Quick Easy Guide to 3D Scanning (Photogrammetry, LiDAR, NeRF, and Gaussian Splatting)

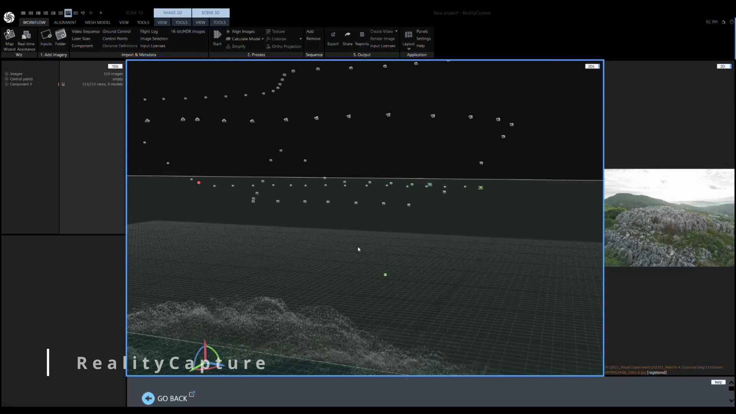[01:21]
Then, we export these images into RealityCapture to align them and reconstruct the 3D mesh. Once it's finished, export dense mesh.
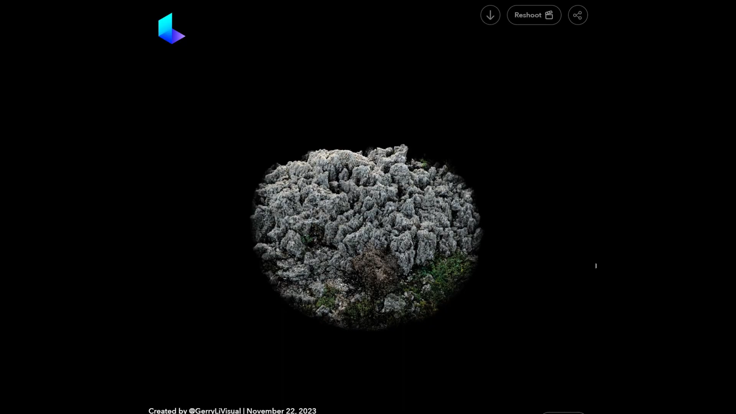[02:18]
Once it's done, you can preview the scene and download the Gaussian Splatting and New Radiance file.